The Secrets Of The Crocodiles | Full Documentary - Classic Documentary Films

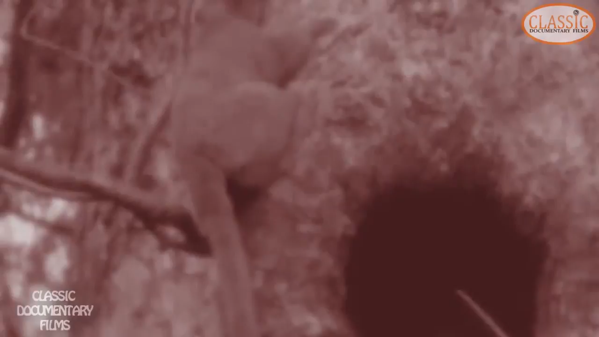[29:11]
But there's one night-stalking lemur that won't be winning any beauty contests.